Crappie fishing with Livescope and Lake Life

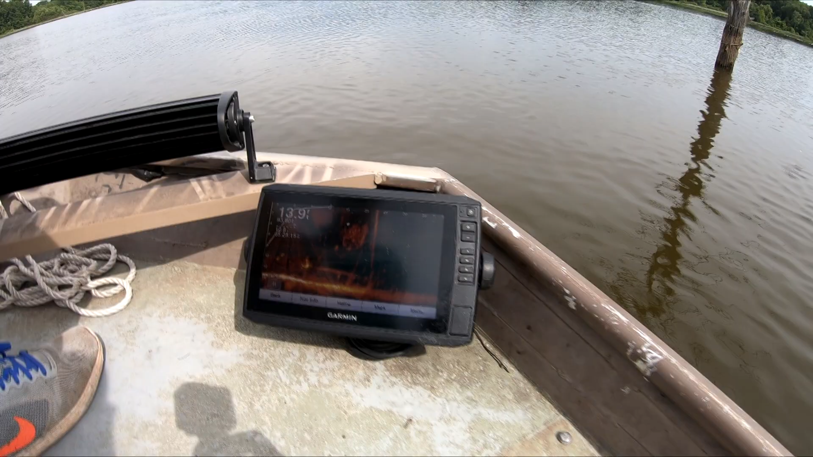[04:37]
Goodness. Okay, and right here where your slant is, mm-hmm.
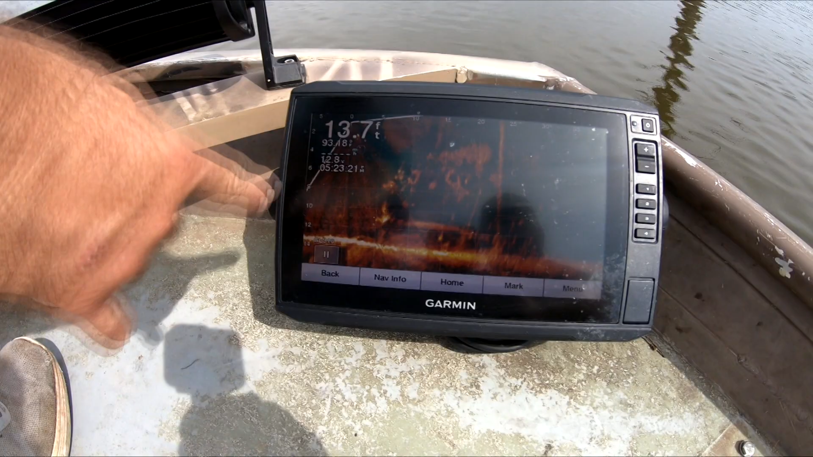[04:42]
and coming over, this is your transducer. This okay. is looking behind it, and then you're going out in 5 feet increments, and down here I've got it in 2 feet increments, just Are to those?
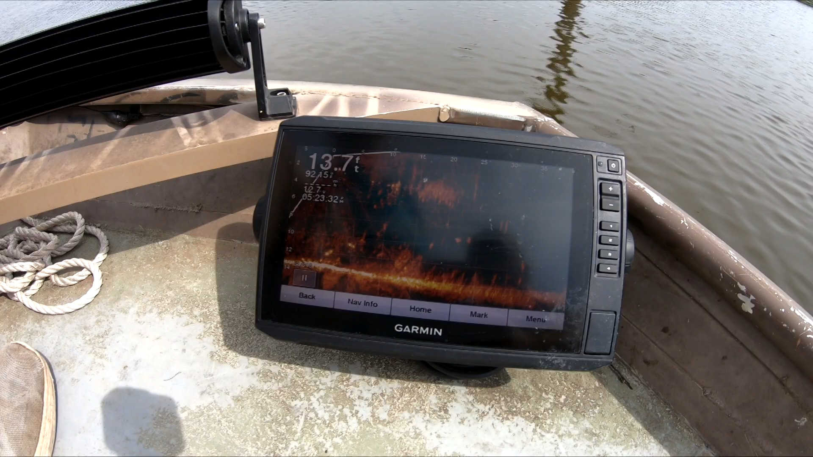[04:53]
Be able to tell your depth, and those will be some crappie. Good night, look at that. Yeah. Baby, we're about to fill that cooler.